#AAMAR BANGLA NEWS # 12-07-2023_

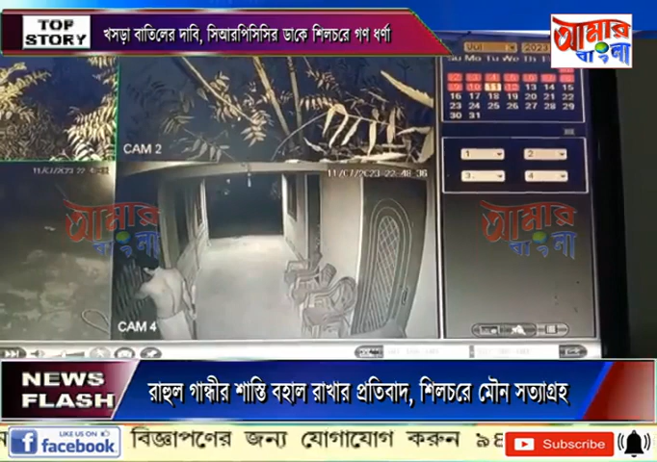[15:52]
সহ অন্যান্য অস্ত্রশস্ত্র ঘরের দরজায় এসে উপস্থিত। এরপর নজরুল ইসলাম বড়ুয়া চিৎকার চেঁচামেচি করলে দুষ্কৃতীর দলটি পালিয়ে যাওয়ার চেষ্টা করলেও এদের মধ্যে একজনকে অনেক দস্তাদস্তি করে আটক করেছেন।